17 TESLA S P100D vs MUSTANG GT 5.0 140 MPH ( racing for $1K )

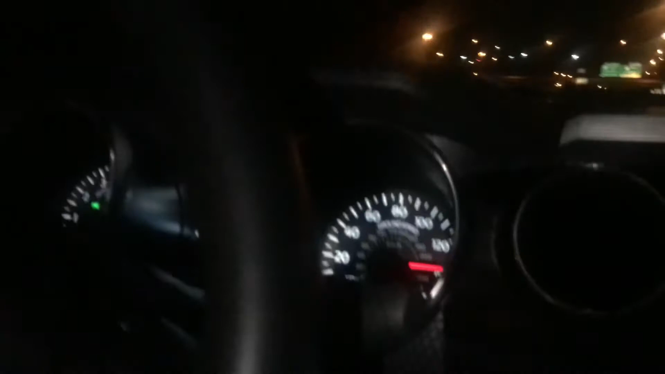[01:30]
I told you downhill man downhill fucking downhill got him got him got him down fucking hill yo I think we are celebrating the night hell yeah 1 1
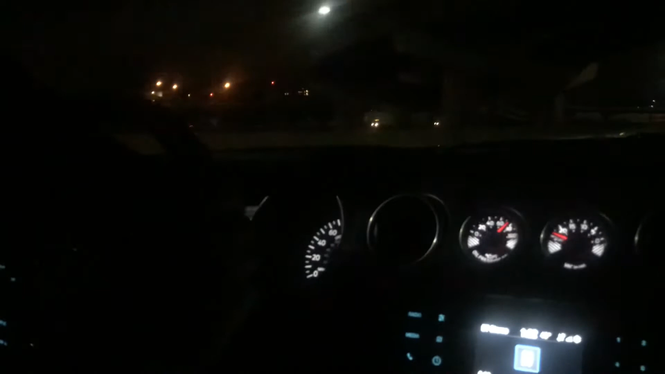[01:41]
1 1 what? 140? yeah 150 they are locked on 140 140 that shit locked on 140 why 1 0 1 1 Thank you.